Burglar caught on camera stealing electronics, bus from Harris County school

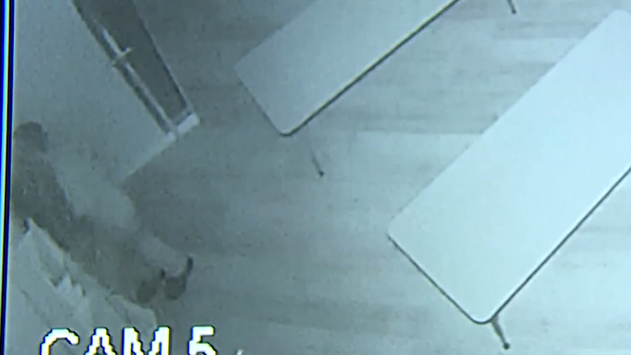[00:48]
Surveillance video shows this guy prying TVs off classroom walls and crawling through Silver Star Academy's hallways. I'm sure he was thinking like smooth criminal, you know?
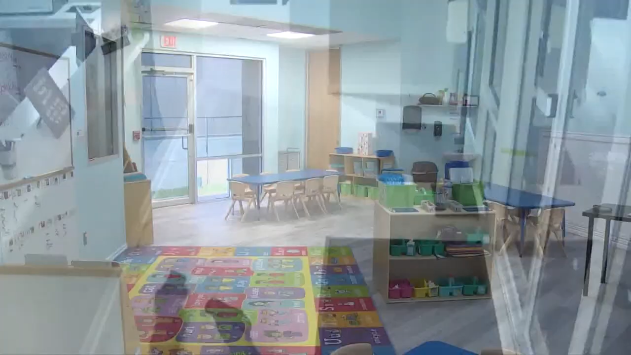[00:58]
School employees who didn't want their faces shown, say over two hours. He stole five TVs, a laptop, several tablets,
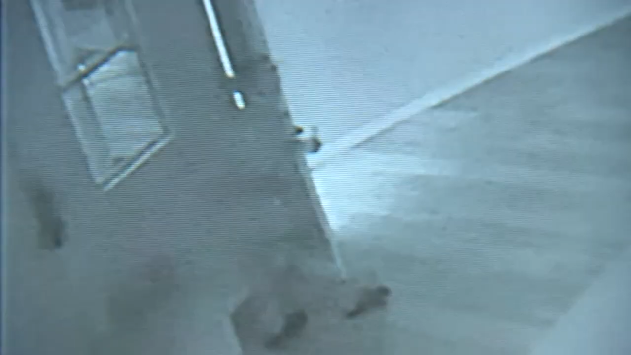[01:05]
and also just hung out, so he walks into the kitchen to make himself something to eat.
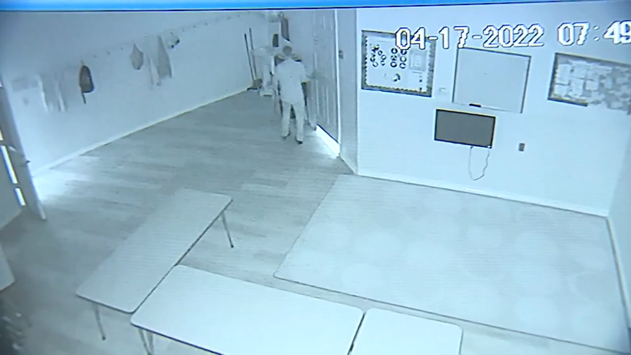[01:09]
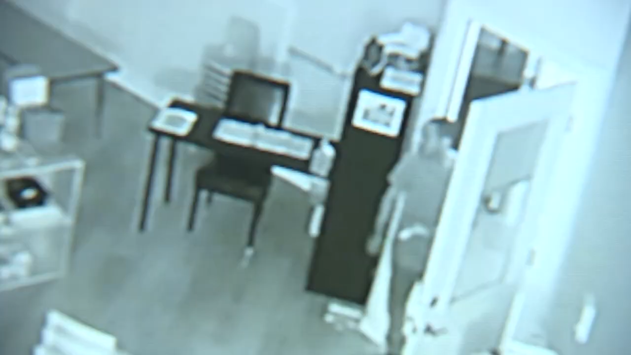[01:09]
He also watches TV, even goes into the bathroom.
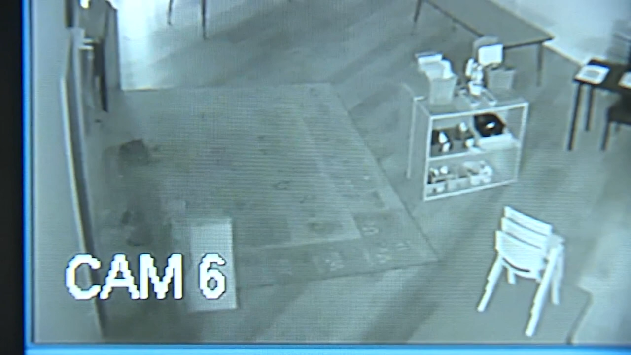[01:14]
He stays in there for a while. Finally, at about 10 PM, he loads up one of the buses and steals it too.